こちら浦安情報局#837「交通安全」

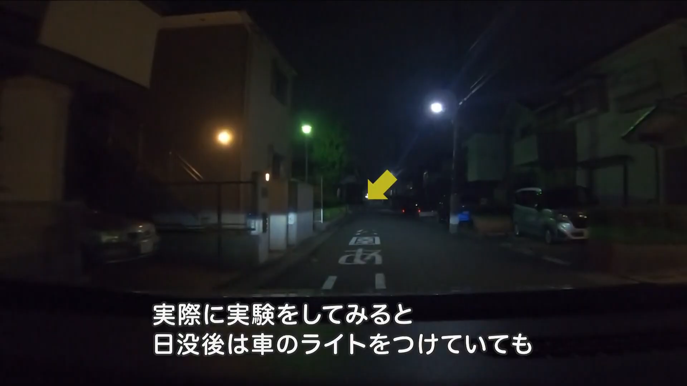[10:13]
実際に実験をしてみると日没後は車のライトをつけていてもかなり近づかないと人が立っているのがわからないですよねでも反射剤を身につけているとそれよりも早くドライバーが気づくことができました